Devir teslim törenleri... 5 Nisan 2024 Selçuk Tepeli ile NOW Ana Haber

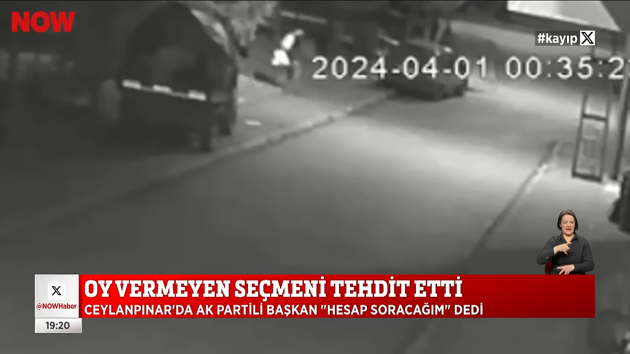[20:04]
İYİ Parti Ordu Büyükşehir Belediye Başkan Adayı Enver Yılmaz sandık kurulu başkanının oy çuvalını evine götürdüğünü iddia etti. Görüntülerini paylaştı.